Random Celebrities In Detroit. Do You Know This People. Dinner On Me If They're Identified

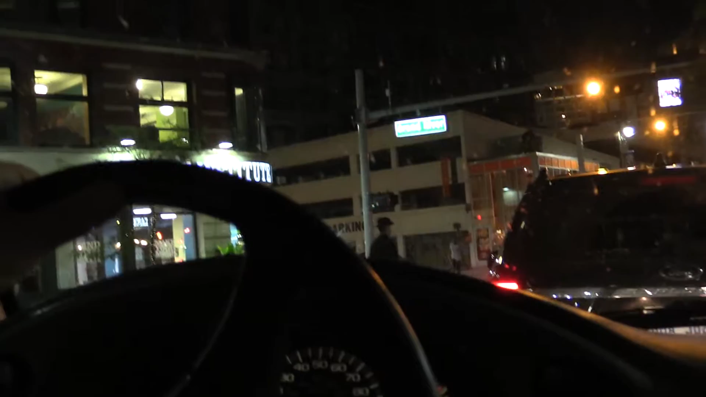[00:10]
bunch of fucking drunks up here.
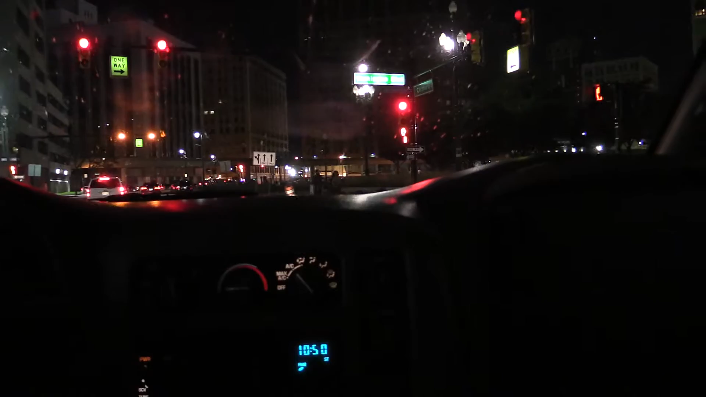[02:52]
Look at that dumbass son of a bitch.
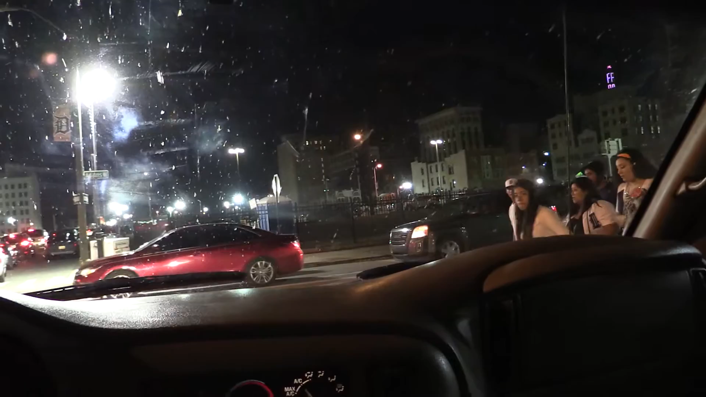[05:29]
These people know how to act, goddammit.
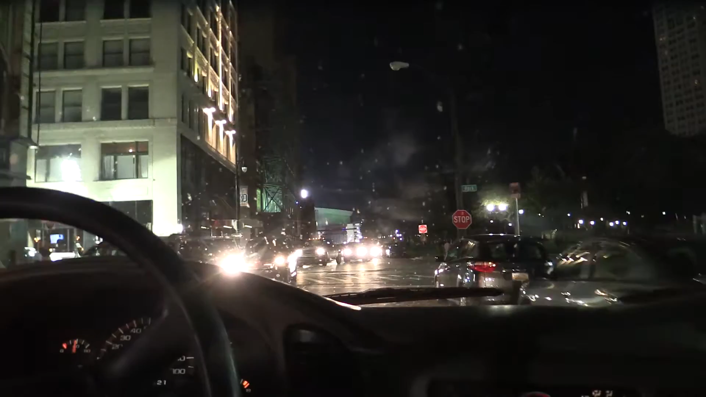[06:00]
Fucking lights all over, safe, goddammit. Wake me up. I'm dreaming.
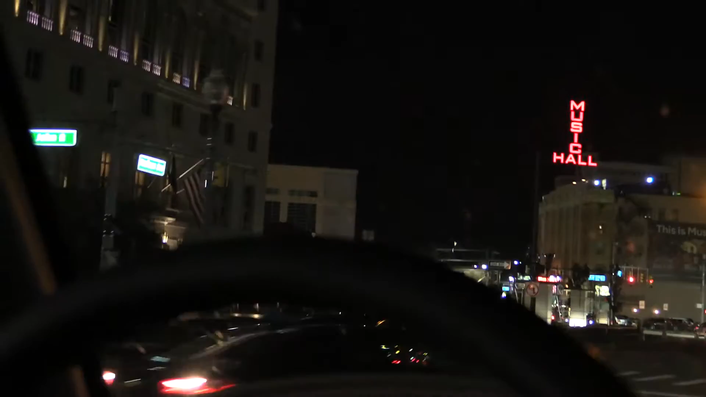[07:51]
Piece of shit out of the way.
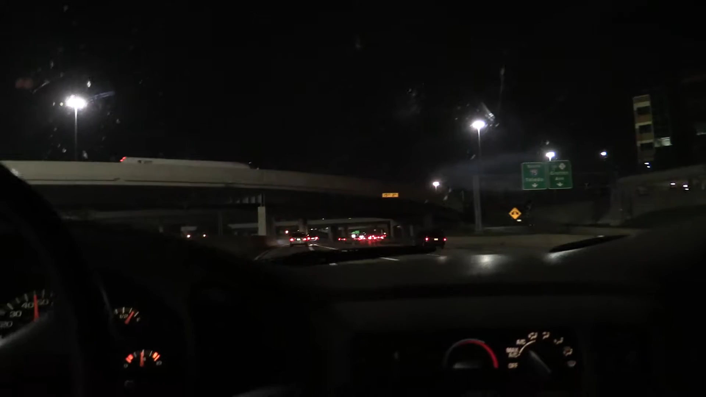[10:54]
down, pussies, hit the gas. Come on, you dumb motherfucker. Get in the lane, bitch. Move it. The fuck over. The fuck over, bitch. Get a goddamn look at your dumb ass. Ah, fuck. Yeah, I won't get on 94.